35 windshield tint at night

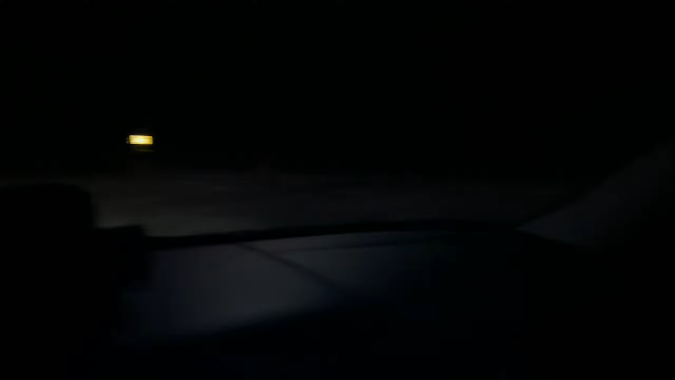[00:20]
look like for real Okay so this is why a nook's sitting in a well-lit parking lot with my headlights on and this is the side window as you can see you can't see a damn thin now you can kind of see those lights and it's a little clearer actually in person Now a little comparison.
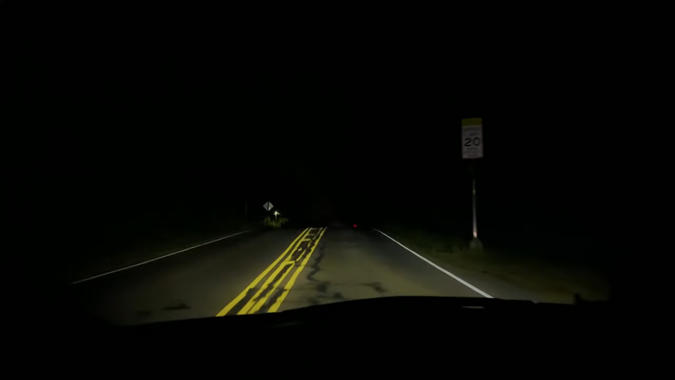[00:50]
the tint when it's not raining or snowing because I was just about to talk about that When there was poor road conditions like rain or snow or anything like that Of course,
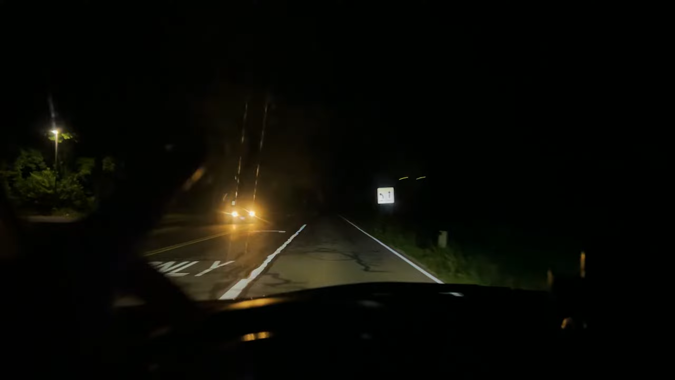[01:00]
it's gonna make it more difficult to see now on the road like this I would recommend using your brights now I'm not using my brights but I'm gonna try my brights because I don't want any animals and bullshit like that pretty much When you don't have your rights on it's gonna be a little more difficult to see off the road a little bit to the side like in the grass and shit And then with your brights it makes it a little easier But it could still be a little difficult to see but in general honestly, I don't think it's that bad Now at times it does get a little more difficult Like I said, especially when it's raining or snowing So I don't think I would go any darker than 35 because I think 35 is that good sweet spot where it's dark People not even be able to see in your car,